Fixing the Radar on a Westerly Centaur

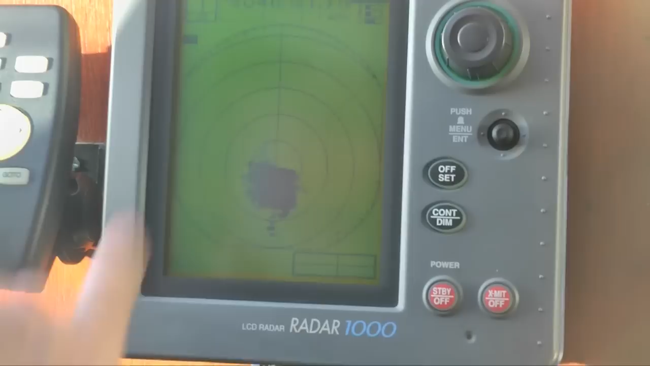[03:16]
Hey wow. So what's that showing there then? Well it's showing all the clutter around here for a start.
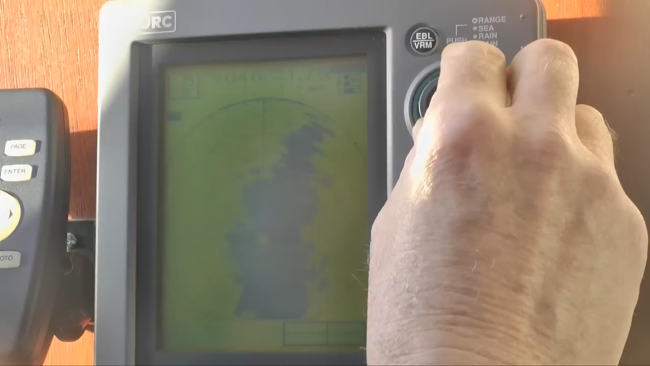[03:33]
Radar. Can't really talk to get to sea can you? No.
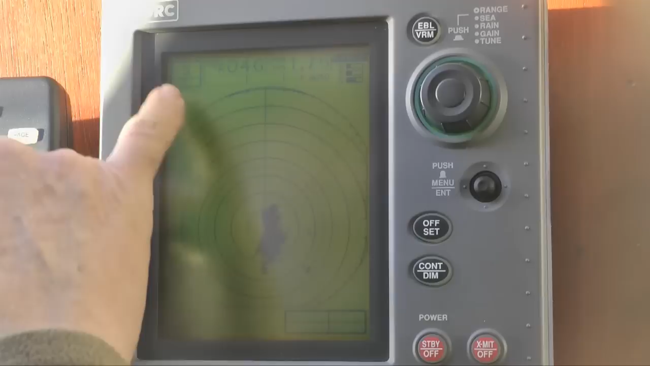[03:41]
So this this is on three miles now. If you look in this top box and there each ring is half a mile. Oh okay.
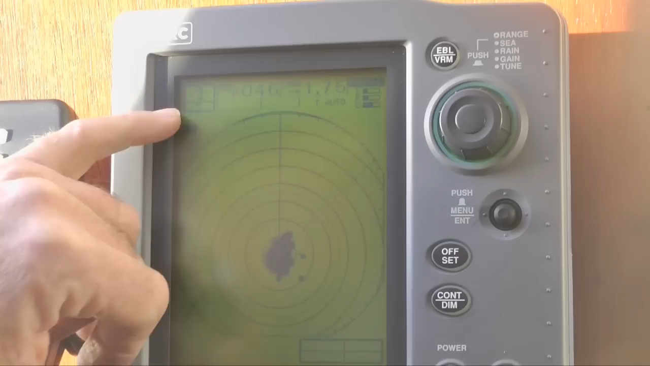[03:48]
0.5 of a mile in other words. So if I go. So just picking up junk around here at one point.
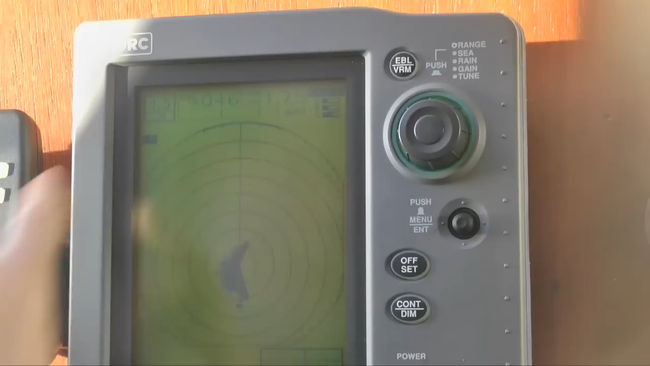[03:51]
Yeah there's too much clutter. You've got you've got aerials all over the place. Yeah.
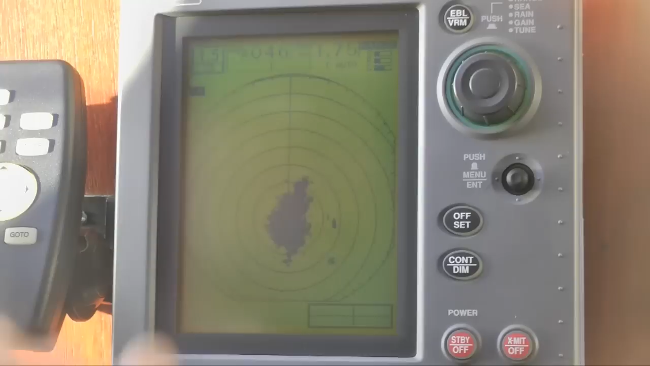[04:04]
Because you do get a lot of clutter and modern ones don't do that with the um with the latest kit. But that's one mile.
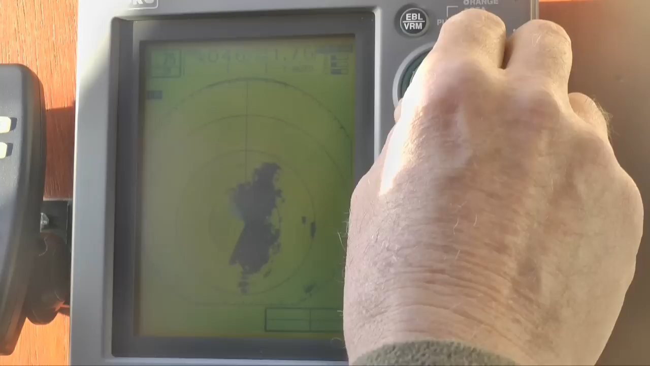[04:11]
0.75 half a mile. A quarter of a mile range and you can see how it's completed.
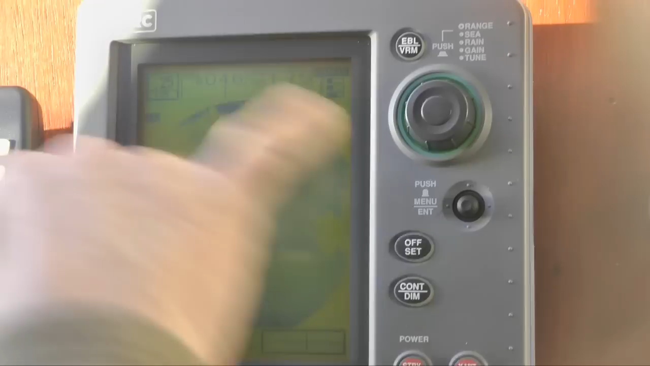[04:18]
Does that surprise you that it just fired up? No. No.
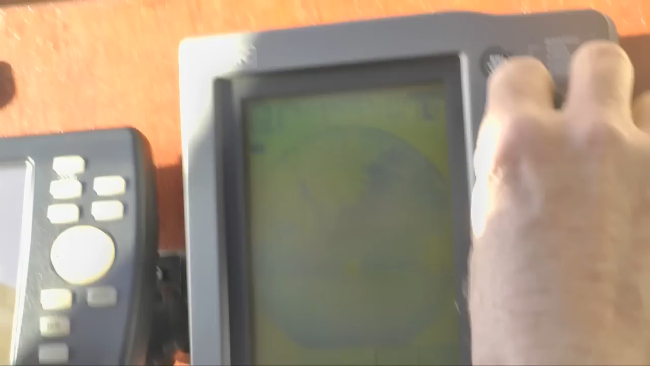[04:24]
You see it's quite good. There's too much clutter on it at the moment. Yeah. So you can adjust these these out.
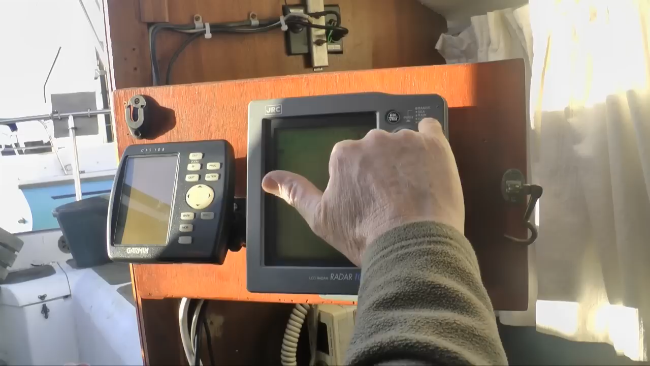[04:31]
Obviously this shows you what is actually in this little box here. If you look at the small bars it tells you how much it's being controlled.
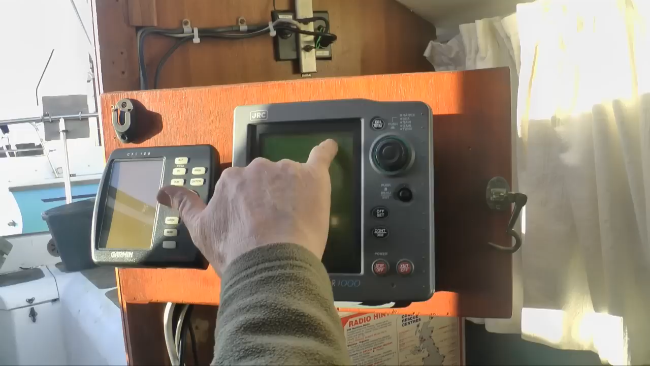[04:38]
But it is on auto at the moment so just best thing is to leave it like that.
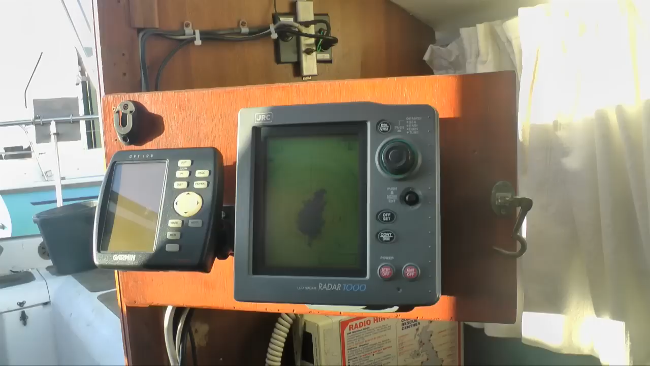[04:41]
That's magic. That is pretty good.
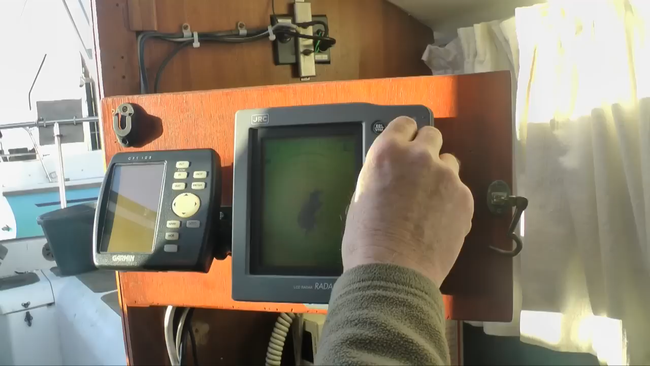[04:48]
So we've got GPS, got radar, VHF, no echo sounder. But we'll fix that. Yeah.
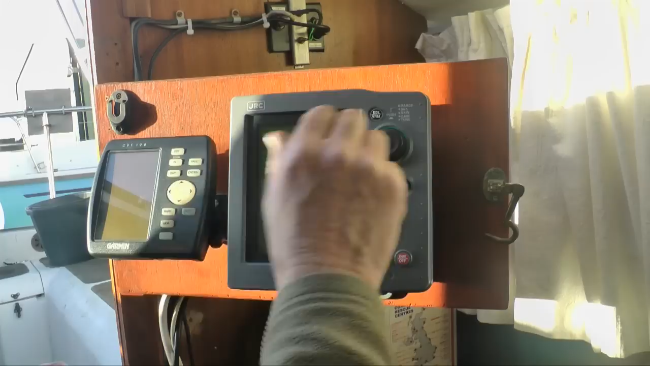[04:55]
So the maximum range is 16 miles but with that height of aerial it won't give you 16 miles anyway. Because it's the old line of sight problem.
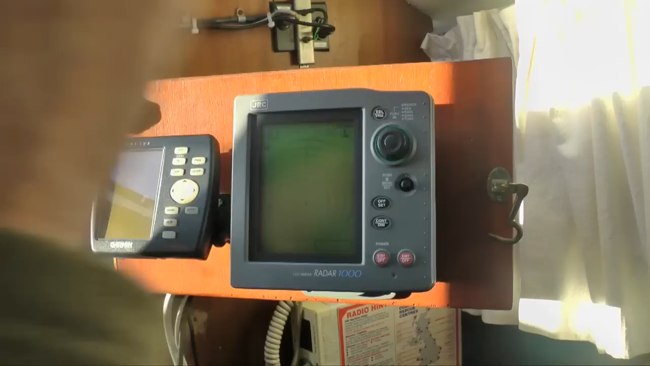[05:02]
Pretty good. Quite a good picture that.